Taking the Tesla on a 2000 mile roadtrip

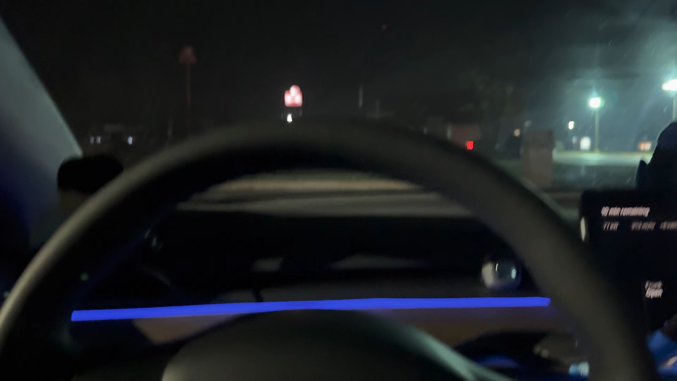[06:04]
All the lights just went out. There's like only one light here.
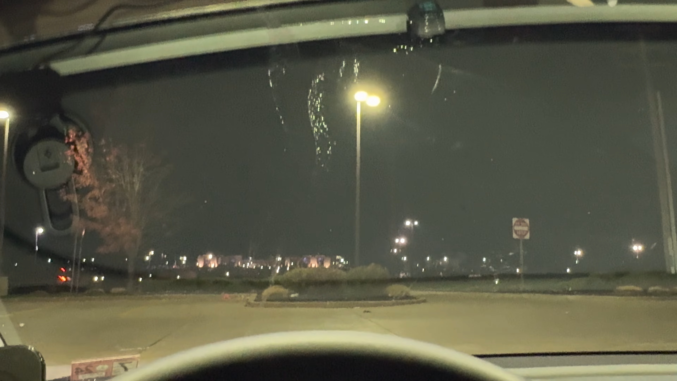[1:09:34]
I mean, there's still specs here and there, but we gotta drive.
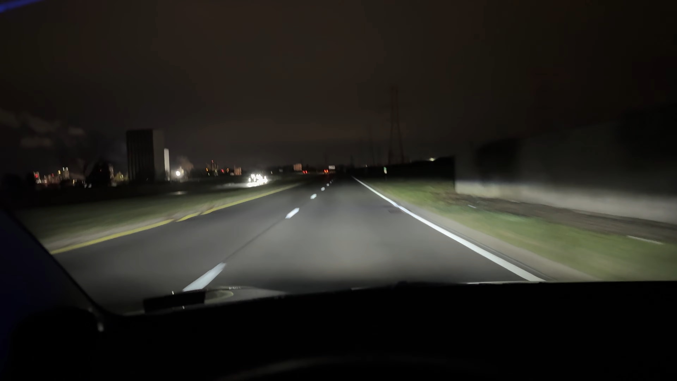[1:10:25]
Damn, we're getting close. Shit, I had a good view earlier. These buildings are in the way.